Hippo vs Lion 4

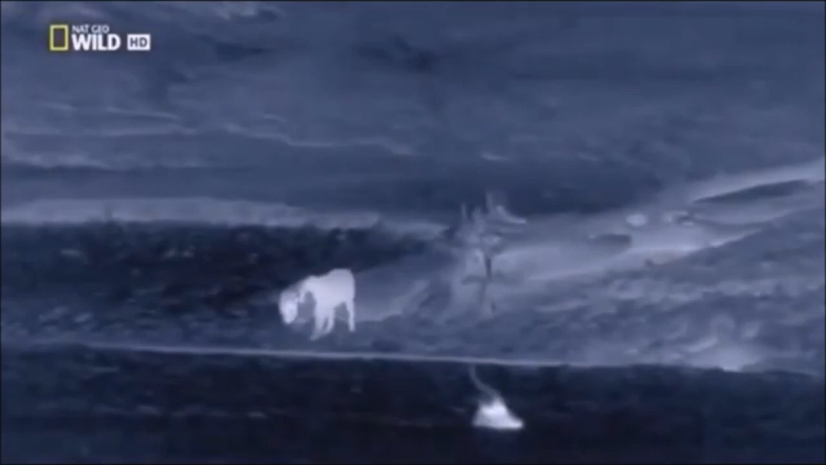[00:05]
Having not eaten for days he is hungry and thirsty